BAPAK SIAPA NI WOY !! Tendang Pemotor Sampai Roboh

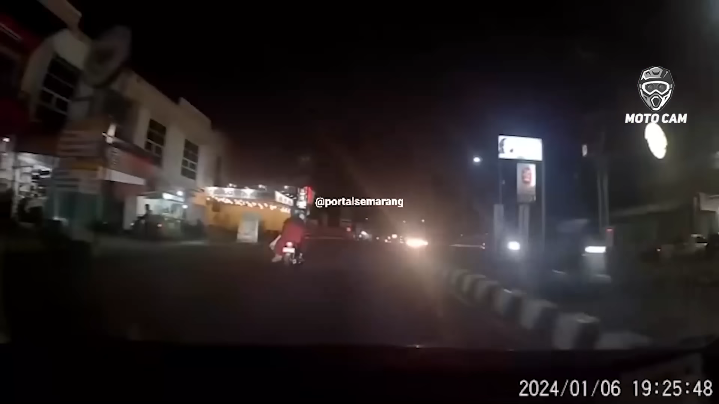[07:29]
Kali ini seorang pengendara motor yang berhenti mendadak di tengah jalan membuat tabrakan karena ulahnya.
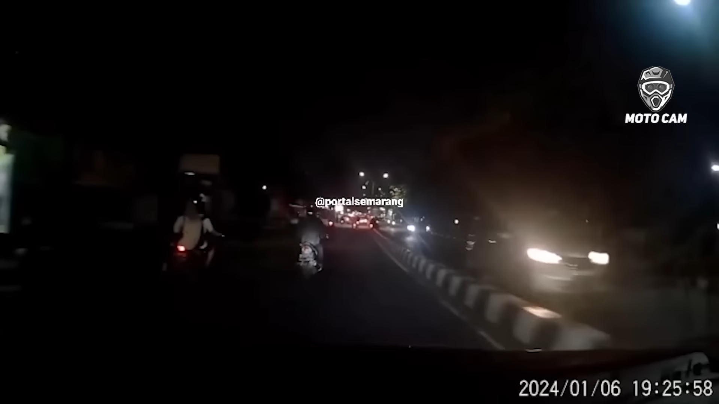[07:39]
Pengendara motor tersebut berhenti mendadak begitu saja karena memungut barang yang jatuh.
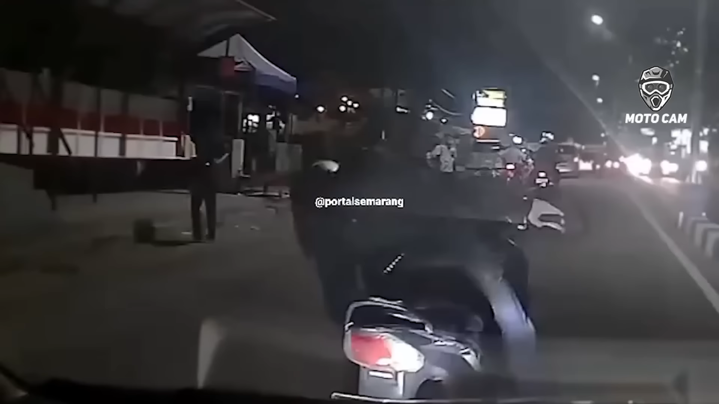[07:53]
Duh bang, kalau pengen ambil barang yang jatuh mah mending nepi dulu. Jangan mendadak mandek kayak gitu. Udah bikin tabrakan, si pelaku malah main kabur seperti dunia sedang damai-damai saja.